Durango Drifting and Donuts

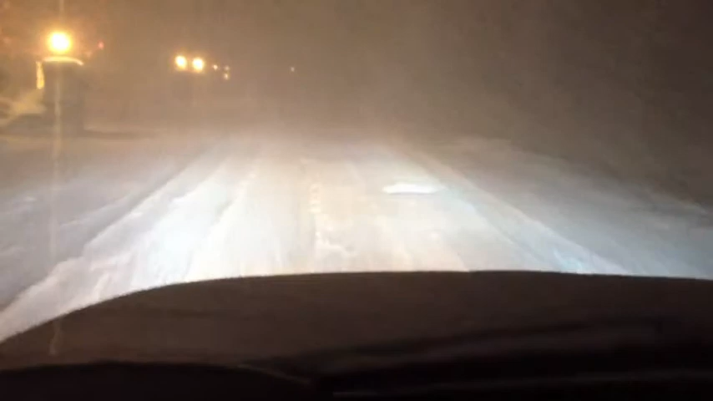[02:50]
So they're on, now the headlights are off. So, if you didn't want to, you didn't need the headlights, but I like the extra visibility. Just kind of give you guys interior sound of the muffler as well.